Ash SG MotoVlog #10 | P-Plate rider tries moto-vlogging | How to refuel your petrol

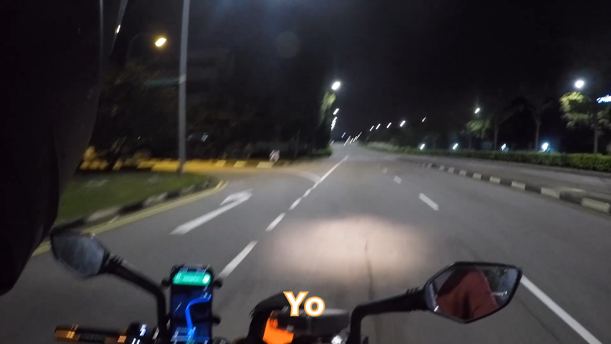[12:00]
yo why does this look so cool you see this like view here that we have i'm driving really slow by the way but i i'm not i'm not really affecting anyone on the road but look at the street lights it looks like a very like a i don't know there's like this thing that we learn when you do art right
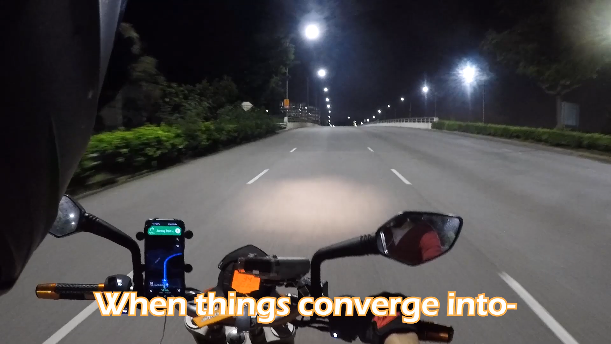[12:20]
when things converge into it ah one point lining like one point drawing or some like that one
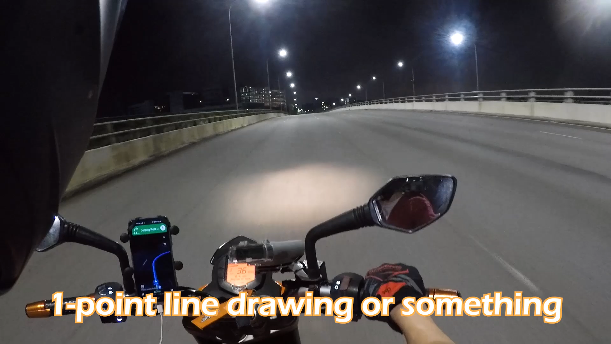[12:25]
point line drawing or something it's it's pretty cool actually so anyways guys uh i honestly don't have a lot to say for today's video for this week's video in general i don't have much to say but i want you guys to stay tuned for next week's episode because next week is a very special uh we're gonna have a very special collaboration